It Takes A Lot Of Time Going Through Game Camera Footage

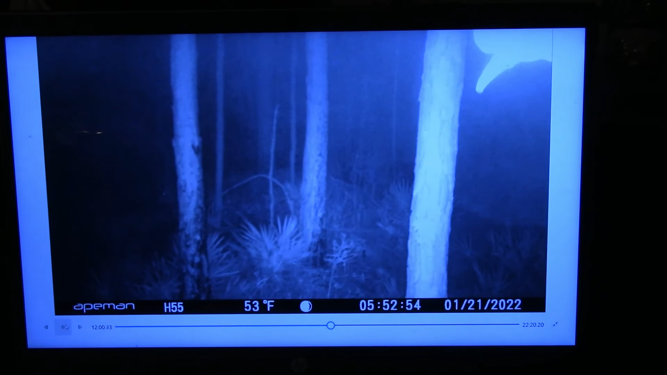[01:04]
This is the first nighttime video on this one. There's a buck right there walking by. And then watch this. What the heck is that right there? See that?
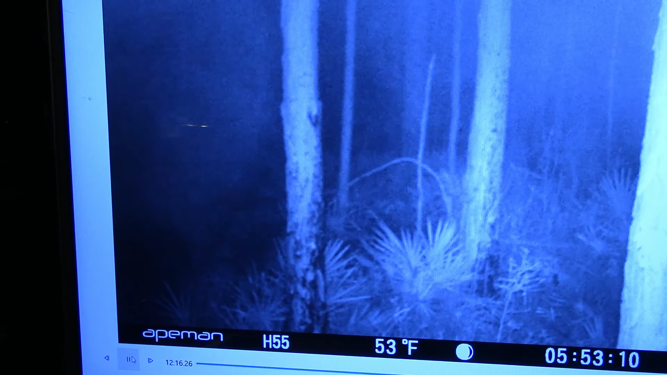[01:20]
That's on my game camera video. It's like it's following the deer.
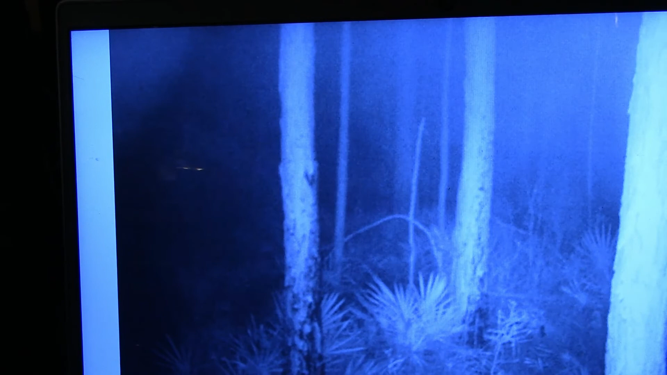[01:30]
But it moved up. It's like a mist or something, or a fog. Like a big circle of fog. It just moved. Came up towards the camera and then moved straight up. And now it's gone. Check it out on the, here's the original.